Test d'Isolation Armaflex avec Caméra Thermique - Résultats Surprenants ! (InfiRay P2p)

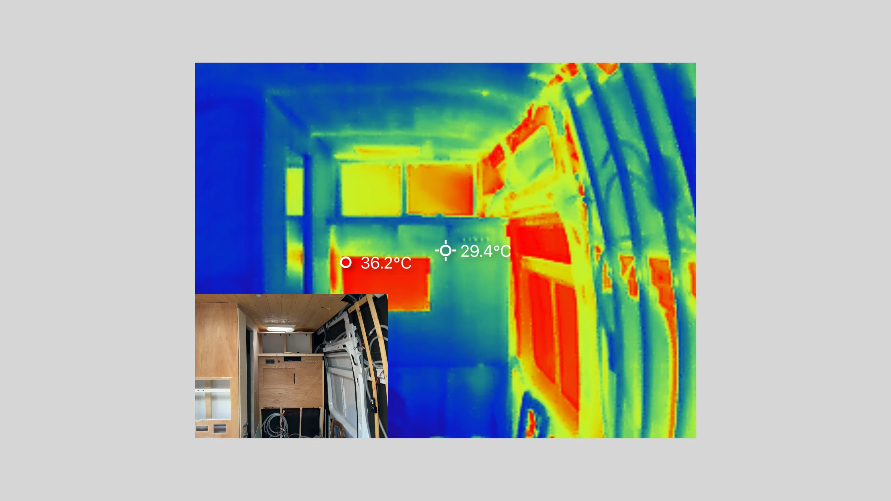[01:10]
On screen: spot 29.4°C
Il est 14h30, le fourgon était fermé toute la journée.
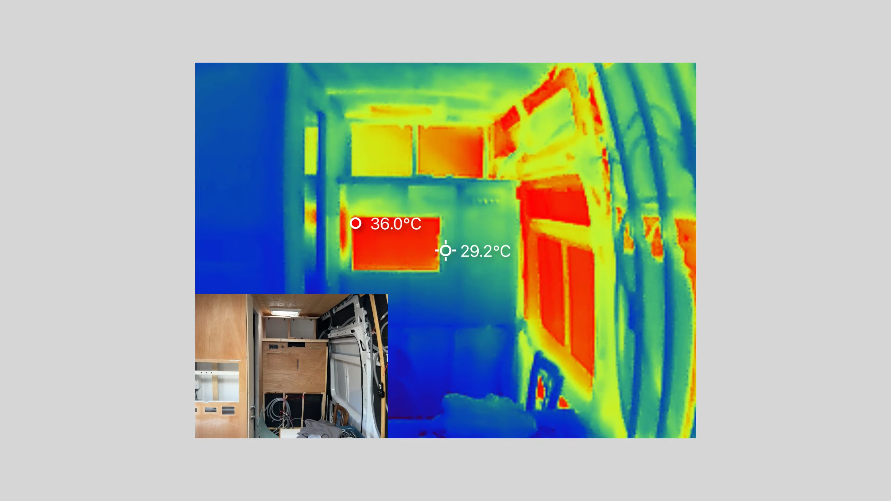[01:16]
On screen: spot 29.2°C
Dehors, il y a plein soleil et il fait 24 degrés. Donc là, la première chose qu'on peut voir qui est choquante, c'est la trappe d'accès vers la cabine.
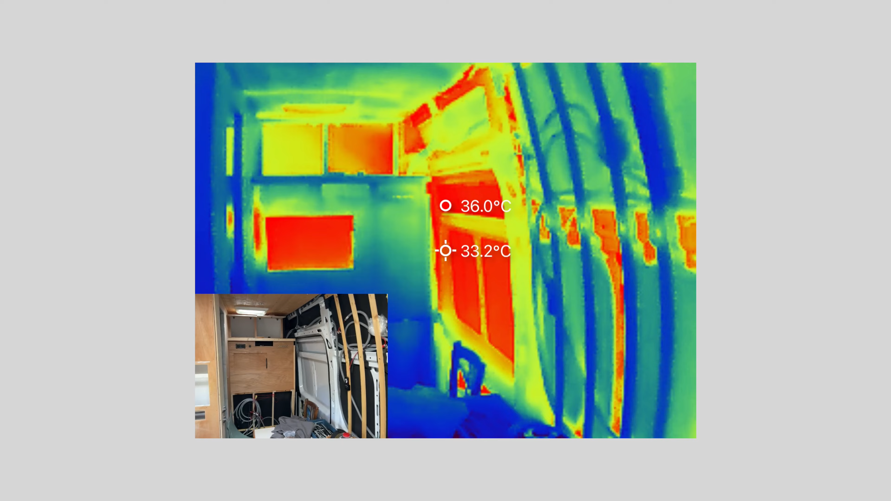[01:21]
On screen: spot 33.2°C
Regarde la température qu'il fait.
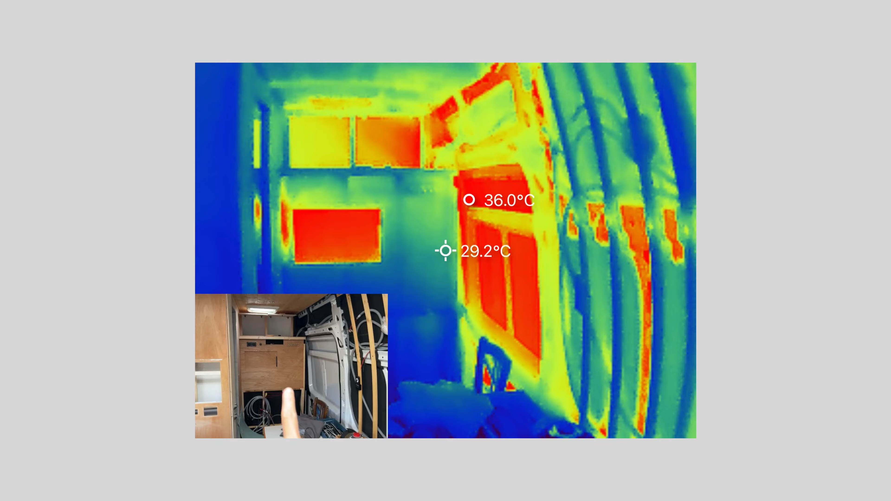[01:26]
On screen: spot 29.2°C, max 36.0°C
Il fait... Voilà, 34-36 degrés. Tu vois bien, elle est bien rouge.
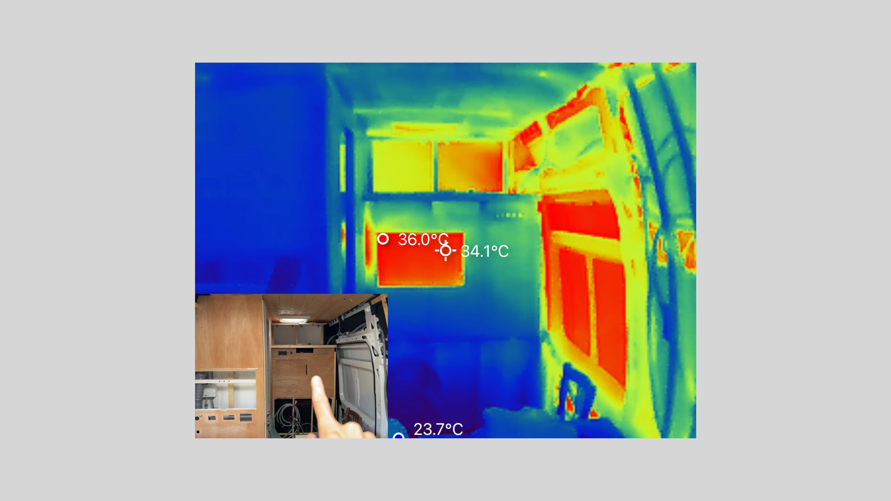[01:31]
On screen: spot 34.1°C
Là, tu vois la porte pas isolée, 36 degrés.
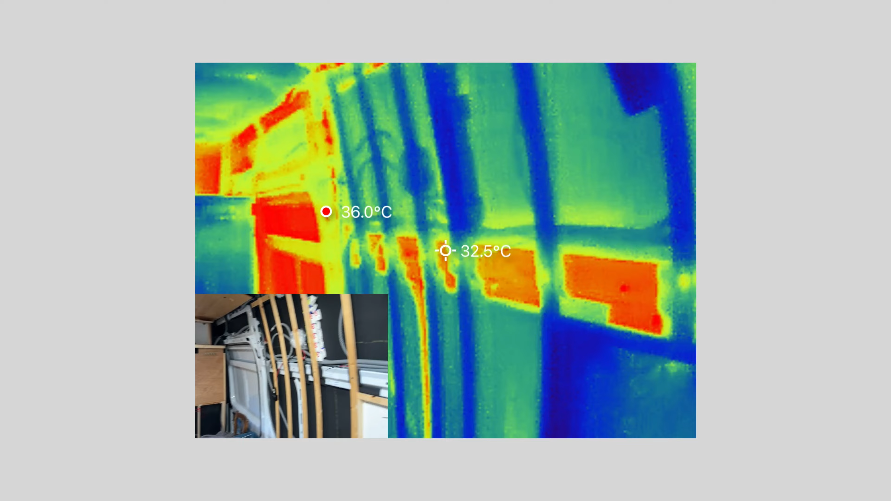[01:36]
Tu vois le mur avec l'Armaflex, où ça descend à 29 degrés.
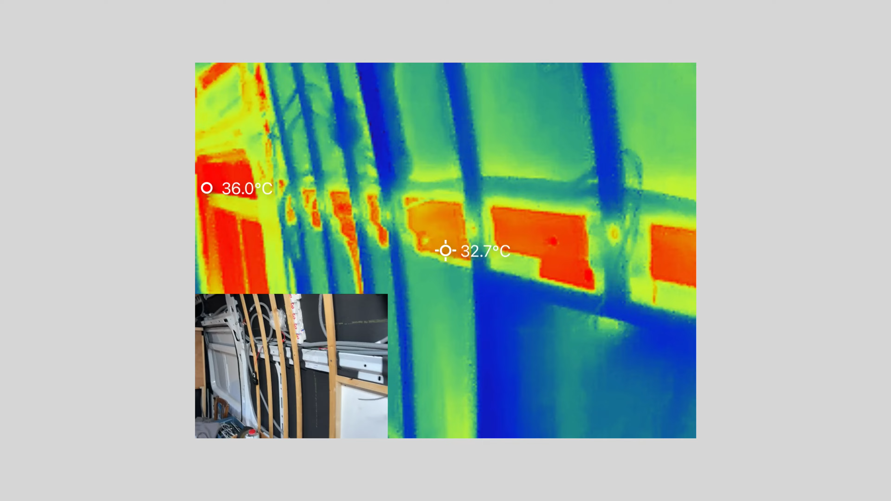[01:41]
On screen: spot 32.7°C
Tu vois bien les renforts où il n'y a pas encore d'isolation. L'Armaflex pris en sandwich entre le renfort et mon tasseau.
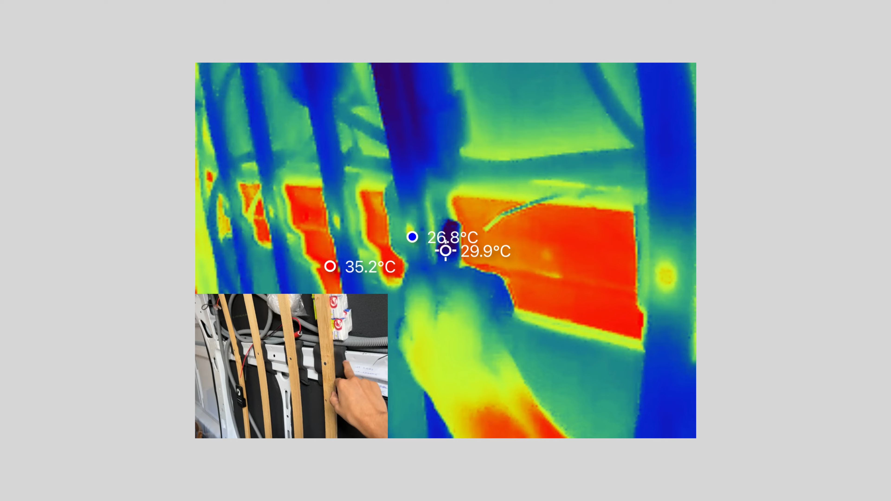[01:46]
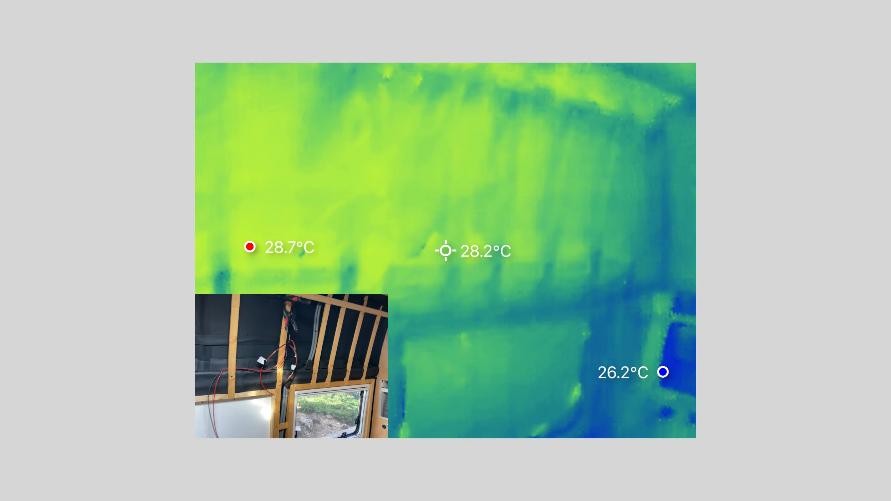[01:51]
On screen: spot 28.2°C
Ça, c'est le mur que j'ai complètement recouvert d'Armaflex. Tu vois, c'est pas mal. 28 degrés. La fenêtre, double vitrage.
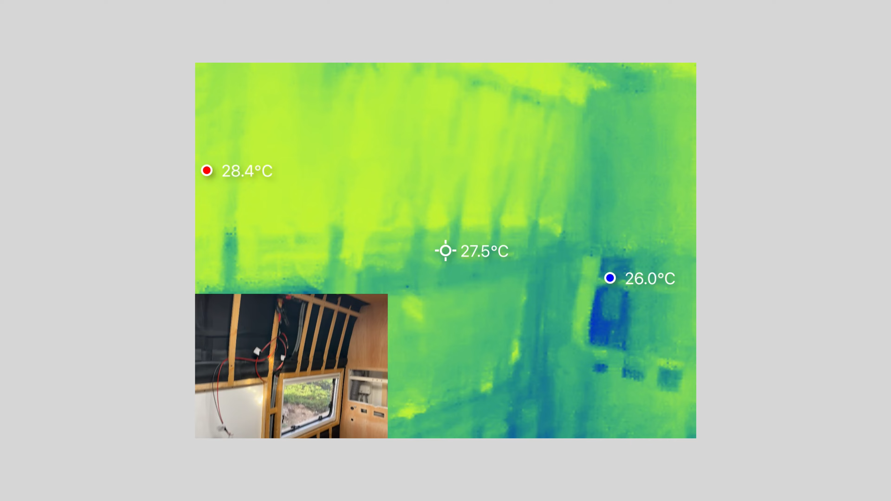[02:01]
On screen: spot 27.5°C, max 28.4°C, min 26.0°C
Presse pas de différence avec l'Armaflex. Donc là, c'est uniforme.
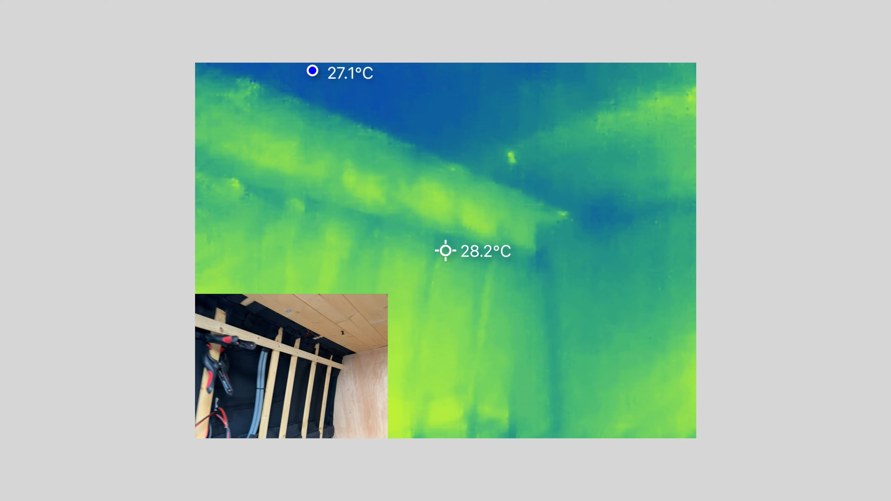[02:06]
On screen: spot 28.2°C
Il n'y a pas de pont thermique, rien du tout. Quelques petites variations de température, mais rien de fou.
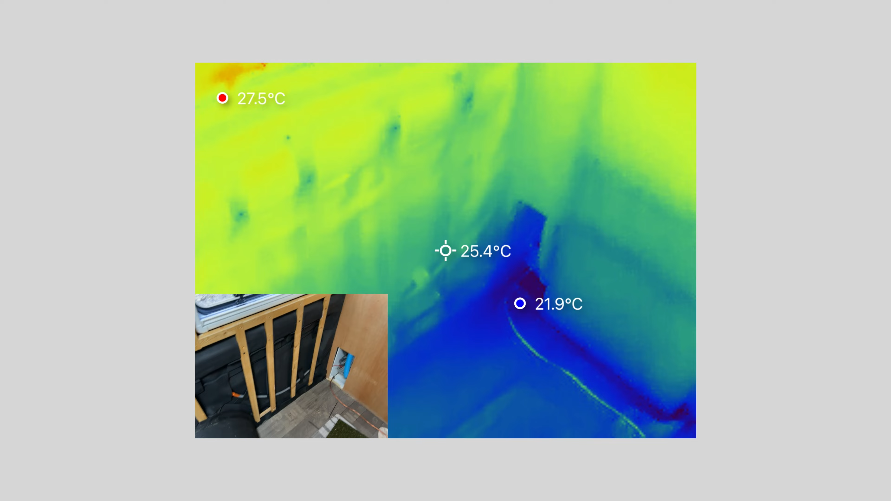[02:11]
On screen: spot 25.4°C, max 27.5°C, min 21.9°C
Voilà, le mur qui n'est pas fini.
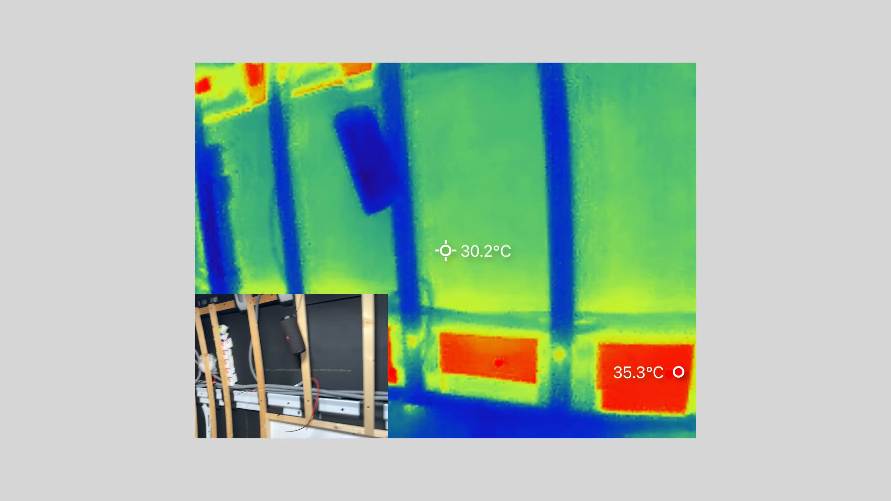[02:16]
On screen: spot 30.2°C
Et regarde ce qui est choquant.
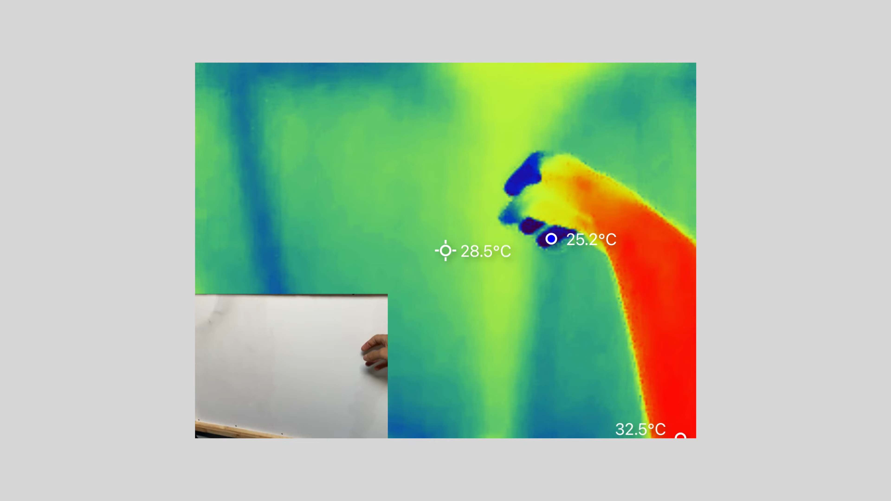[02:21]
On screen: spot 28.5°C
Donc là, il y a du contreplaqué de 5, mais tu vois exactement où il y a les barres anti-vibratoires.
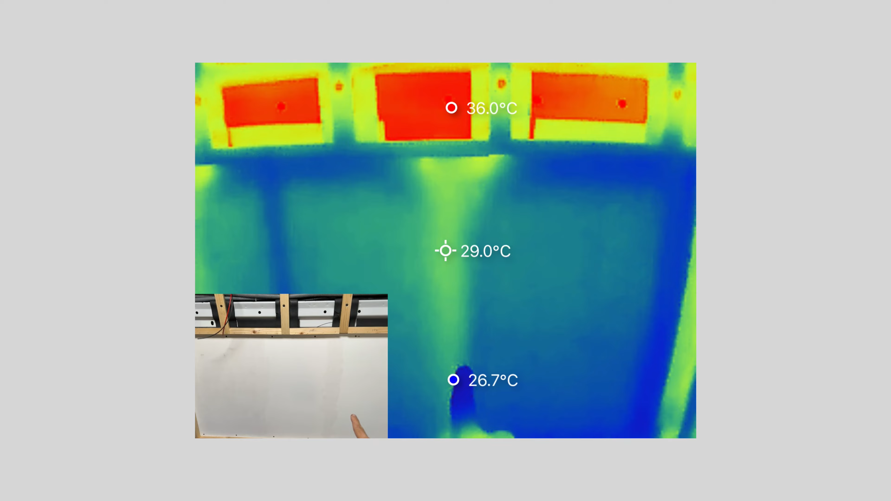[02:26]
On screen: spot 29.0°C
C'est dingue.
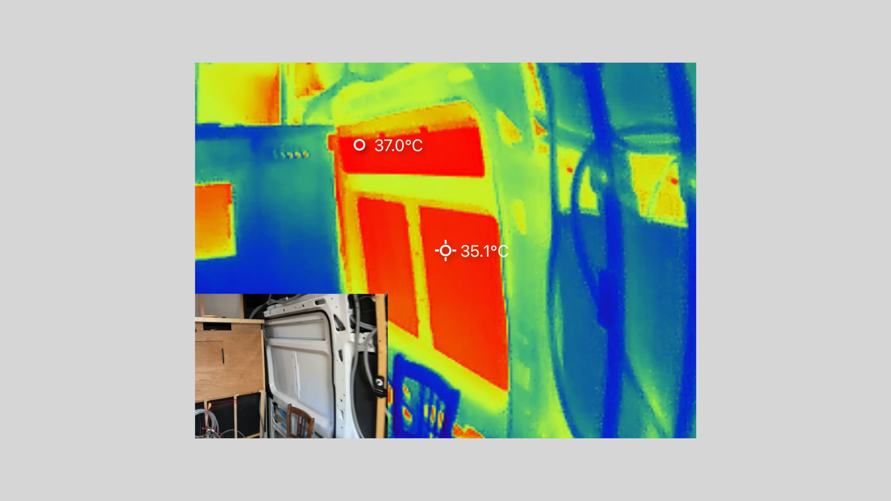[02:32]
On screen: spot 35.1°C
Bon, après, pas de surprise. La tôle de la porte pas isolée. Là, franchement, c'est bien chaud. Là, tu peux voir ma capucine dans l'angle.
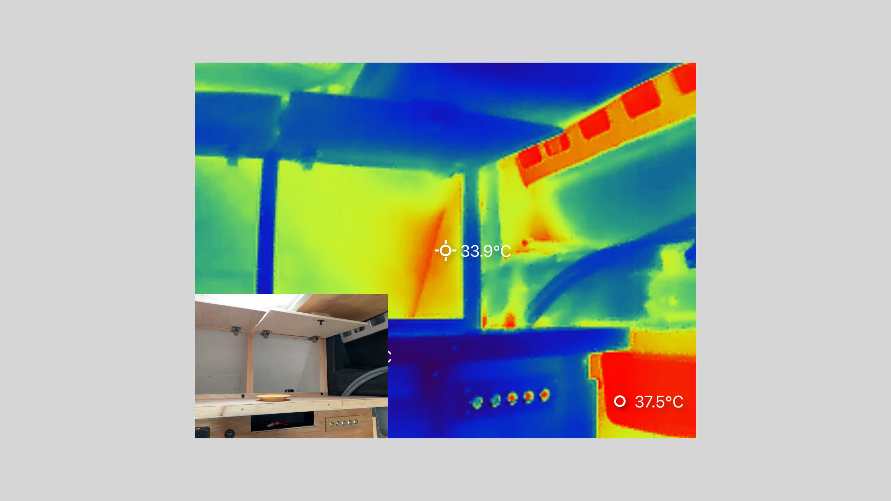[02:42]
On screen: spot 33.9°C
J'ai un beau petit pont thermique qu'il faudra corriger.